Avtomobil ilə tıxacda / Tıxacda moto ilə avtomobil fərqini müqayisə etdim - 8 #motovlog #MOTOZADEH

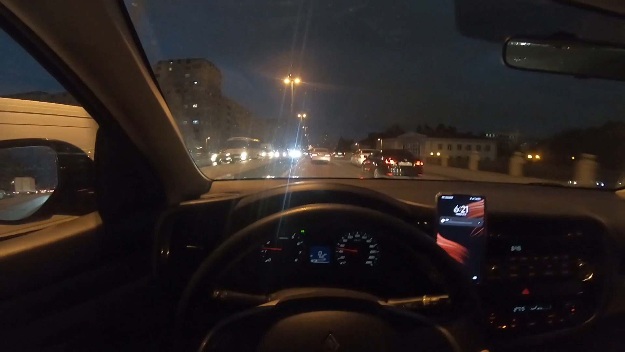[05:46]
Hal-hazırda Bayna Sultanvanın üzərindən keçirəm. Zəbinədə prospekti, üçüncü köprünün üstündəyəm.
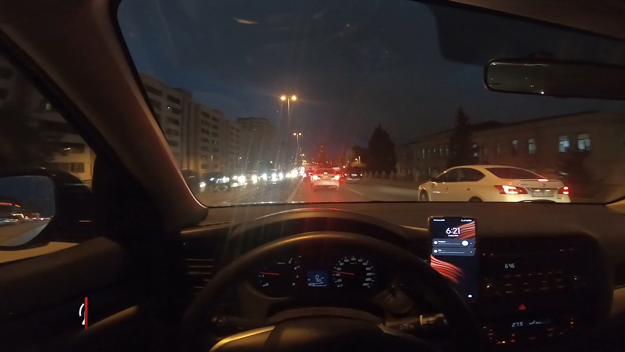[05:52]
Biraz bəxtim gətirdi, yol biraz açıldı. Saat 6.21-di, yəni saat artıq 22 oldu, yet deyişdiyib 22 dəqiqə. Təxminən artıq bir saada yaxındı, yəni mən bu yoldayam. İndi qarşıdan sağa keçəcəm, qələbə dairəsi istiqamətinə hərəkət edəcəm. Orada ikinci köprünün üzərinə qalxmamış, sağa dönəcəm. Moskva prospekti tərəfə, köyünə Tbilisi prospekti deyirlər, yəni 20 anvar istiqamətinə dönəcəm. Və artıq orada hesablayarıq görək,
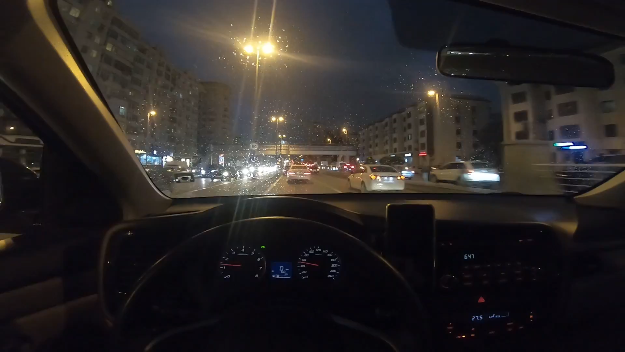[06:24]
bizim yolda olduğumuz müddət avtomobillə neçə dəqiqə idi və motorla həmin ərazini neçə dəqiqəyə gəlib keçmişəm. Təxminən bir motorla bu ərazini mən keçmişdim. 15-17 dəqiqə civarında avtomobillə artıq bir sahada yaxındır, yəni bu yollayam, artıq bir sahada yaxındır mən hərəkət edirəm. 4 dəfə yaxın fərq var arada, yəni vaxt müddət olaraq ümumiyyətlə dəyiş bir ələ ortalama götürəndə 4 dəfə yaxın avtomobillə daha gec gəlib çatmaq olur.
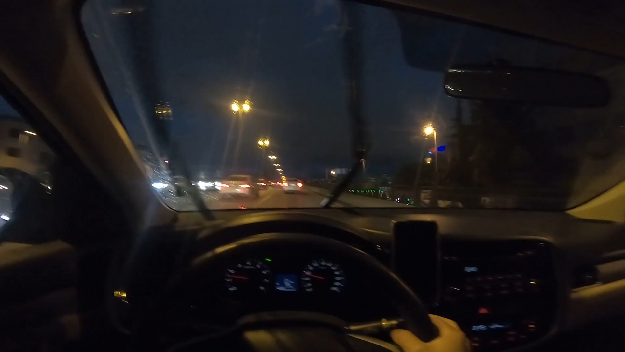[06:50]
Bunun tıxacından, bunun benzinindən və sərbəla axıq danışmıram. Saat 6-23-də artıq qarşıda yenə də davam eləyək gibiyəcəyəm. Saat artıq 6-25-di, indi 6-26 deyə bilərik, yəni bir 50 dəqiqə yaxın biz yolu gəldik. 36-da çıxmışdıq, 26-da da gəlib çatdıq. Qəlbədariz tərəfə gedən yoldur bu. İkinci körpiyə mən qaxmayacam, qarşıdan sağa dönəcəm, yəni körpiyyələ 20 yalvar istiqamətlə çıxacam.
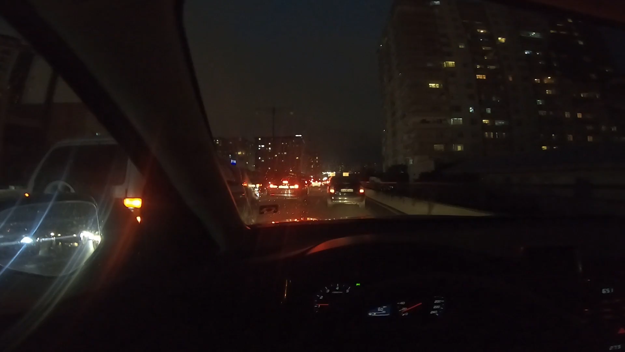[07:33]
Buradan bilmirəm, görünür yoxsa, yox. Avtomobillərin işıqından əslində təxminən tutmaq olur. Yəni körpün üzərində olan həmin o tıxacı da keçməyə təxminən bir 10-15 deyqə vaxt lazım olur. Həndi biraz açıqlıq oldu, daha yaxşı görünər, yəqin kimi deyirəm. Yəni bu tıxacı keçməyə bir 10-15 deyqə vaxt lazım olur. Qarşıda svetofor var, svetofordan sola dönmək lazımdır, ondan sonra üst az tərəfə gedmək, üst az binaları tərəfə gedmək lazımdır. Və yekunda bizim oraya çatacağımız vaxt ortalama 15 deyqə hesablasaq,
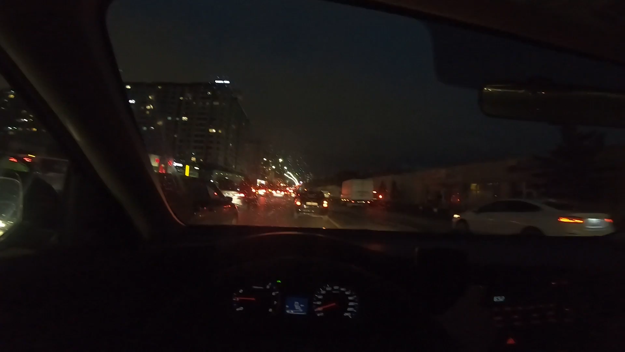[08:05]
endə 6-27-də, artıq mənim 6-27-də bura çatdırdım. 1 saat 10 deyqə və 1 saat 15 deyqə arasında, demək olar, həm də arada müəyyən fərqliliklər var idi, onları da mən sizə deyim. Ziyabi Nəvdəb prospektində körpünü keçəndən sonra daha yüngül
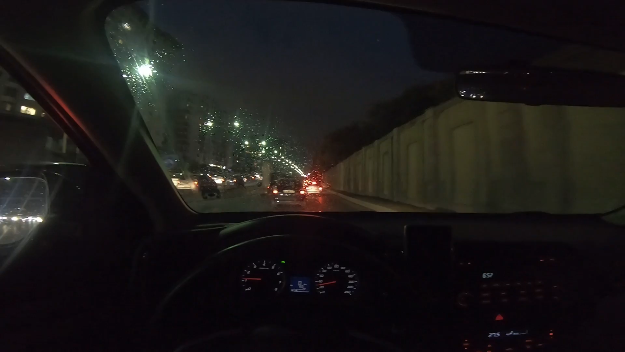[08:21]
bir yol oldu və mən Ayna Sultanlı tərəfə daha tez çatabildim. Yəni Elit Ticaret Mərkəzi tərəfdə olan körpüdən, körpünün üstündən daha rahat keçə bildim. İmumiyyət orada gözləyəsi olmadı. Bir də ki, Neftarman Zavodları tərəfdən ərəkətə başlayanda orada da təxminən yol daha açıq idi, çünki qarşıda dairədə qaza baş vermişdi. Həmin qazaya görə avtomobillər sol tərəfdən gələnlər, yəni dairəni bıraxırdılar deyə daha rahat şəkildə keçmək oldu oradan.
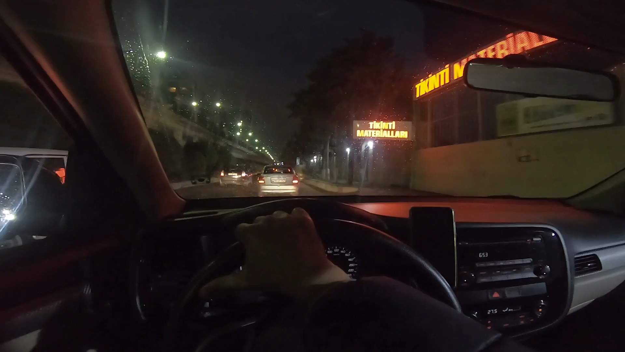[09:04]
Ziyabinado prospektində tunelin içindən tıxac başlamışdı, biraz daha belə deyək ki,
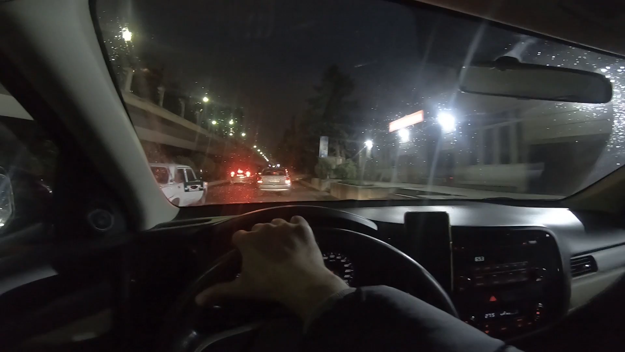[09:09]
bələcə uzun bir tıxacı idi motor ilə geddiyimə baxanda, amma digər hissələrdə daha çox boşluq var idi, yəni oraları mən daha rahat şəkildə keçə bildim. Müqayisə eləyəndə, yəni belə baxanda ki, mən yolun müəyyən bir hissəsinin maşından başlamadım, hansı ki oradan bu Qaraqara ev prospektinin bitişi və Məhəmməd Adi küçəsinin başlanıqası sadıqora,
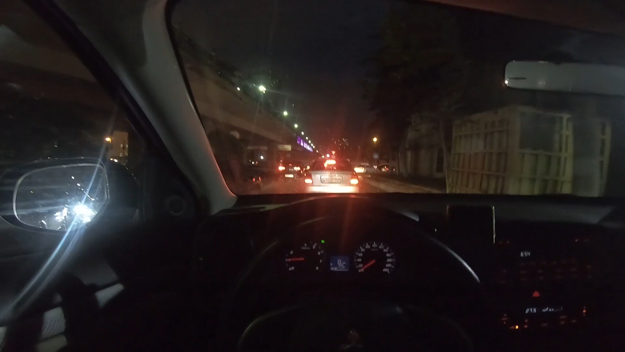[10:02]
Yəni 1 saat yarımda avtomobillə 25-26 dəqiqəyə də moto ilə eyni yolu mən qət edirəm. Arada böyük fərq var, indi 3-də fərq var, bəzən olur,
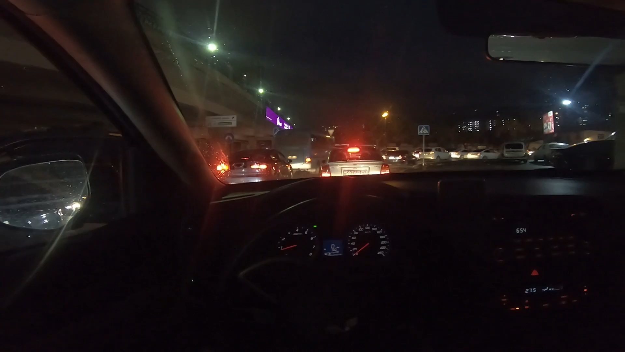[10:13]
yəni yol şəraitindən asıl olur, Bugün Bakıya gücü yağış yağıb, böyük ihtimal, onun da müəyyən bir təsiri var, yəni yollarda çox da böyle sıxılıq görmədim, nə əcəbsə, yəni həmşəkindən daha rahat və daha boşudur yollar.
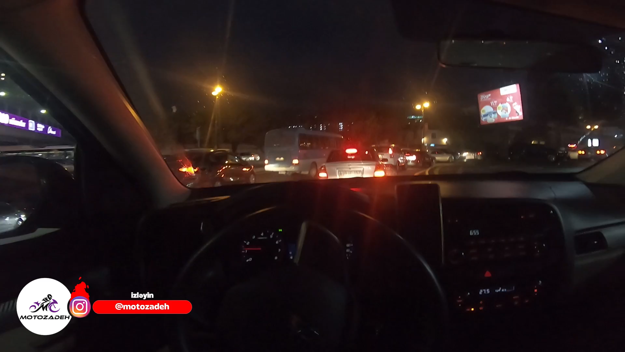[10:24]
Amma yəni ən boş vaxtda belə olursa, pis saatlarda, başqa günlərdə, yəni pis tıxaca olan günlərdə, mən getdiyim bu ərazini 2 saat, 2 saat yarımda hətta bəzən olur, 2 saat yarımda.